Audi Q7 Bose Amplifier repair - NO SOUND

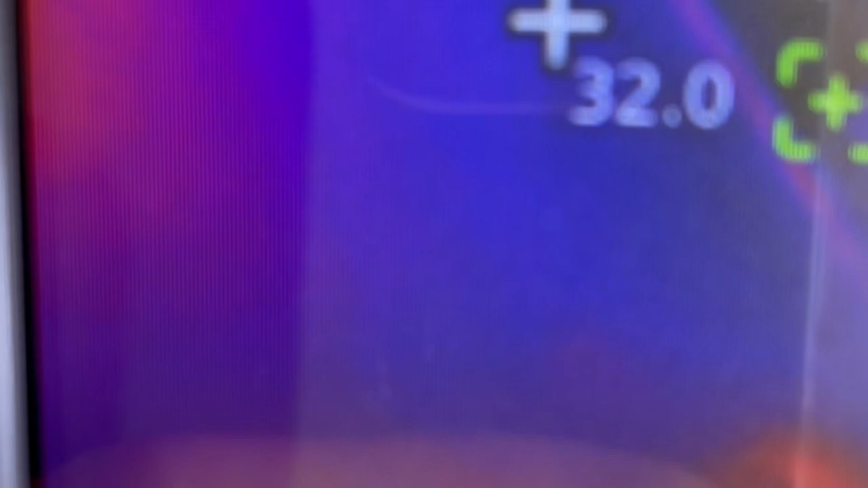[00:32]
Okay, right of the bat I can see one chip.
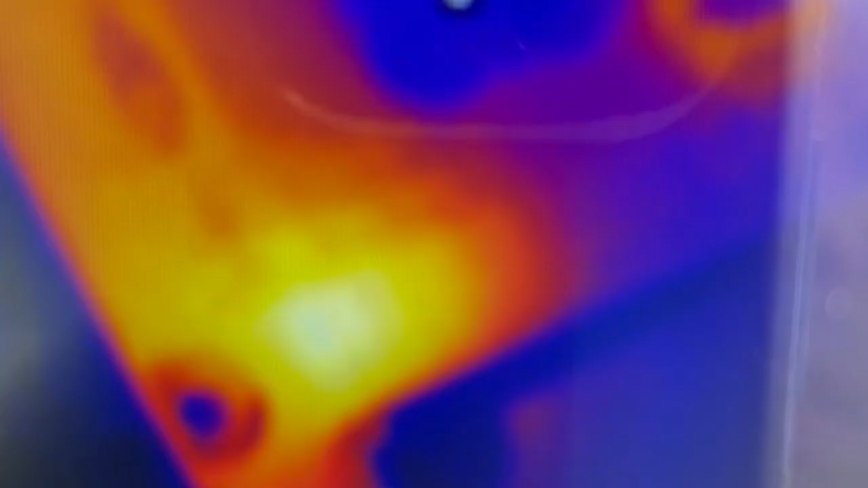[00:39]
I can see this chip burning hot.
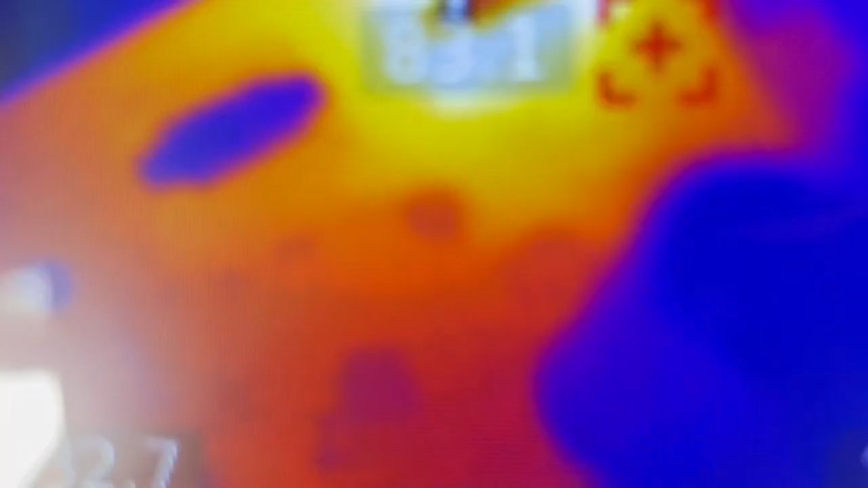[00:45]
Let me put the macro lens.
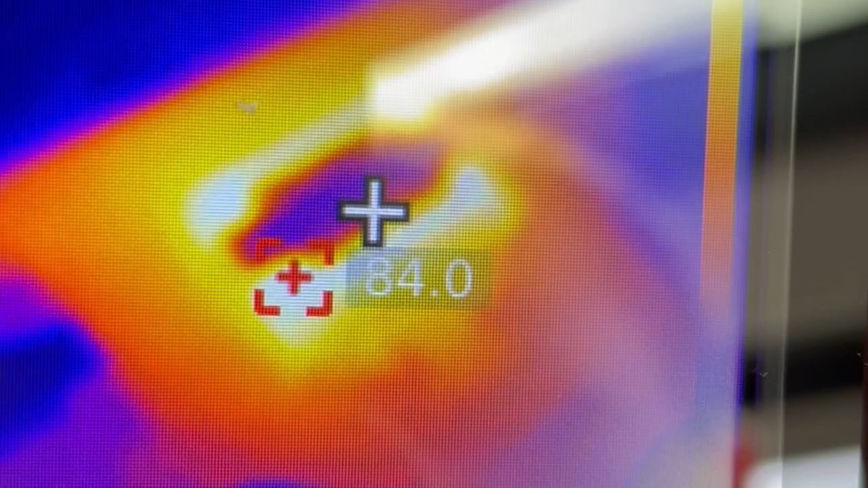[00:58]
So we have 84 degrees Celsius degree and keep rising.